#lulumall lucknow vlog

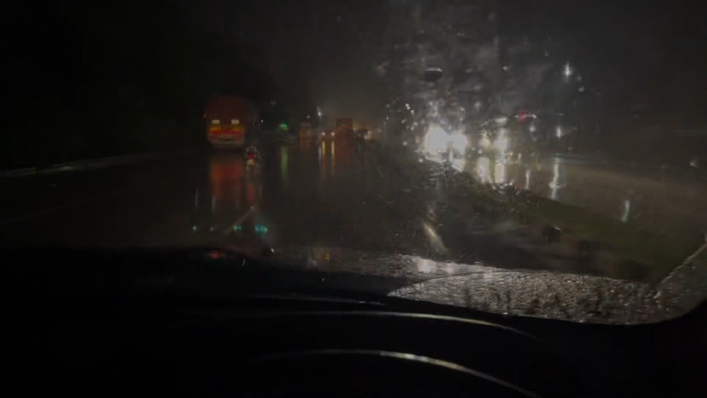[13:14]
टो अभी बज़ रहे हैं राच के लिच एधिर बादoda
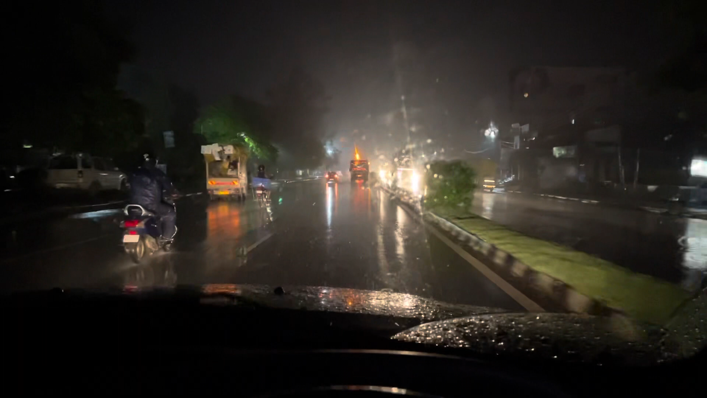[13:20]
पूरा किया आप निकलते निकलते दस बच गया है तो अभी मैं बक्षी तला पहुंच गया हूँ और हल्की बारिश हो रही है
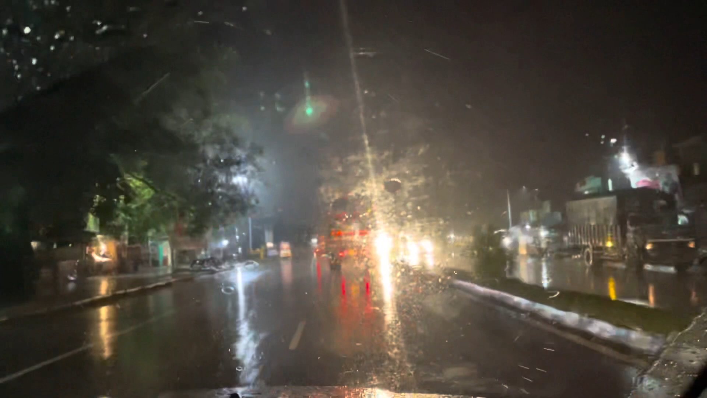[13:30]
तो आगे इनकेस अगर जाधा तेज बारिश होगी तो मैं व्लॉक नहीं बना पाऊंगा क्योंकि बारिश में काफी अलर्टनेस चाहिए हुती है � के लिए तो आज का व्लॉग यहीं पेंट करते हैं आई होप कि आपको ठीक टाइक लगा होगा और आप बिना सब्सक्राइब किये नहीं जाएंगे थांकियो सो मच गुट बाई गुट नाइट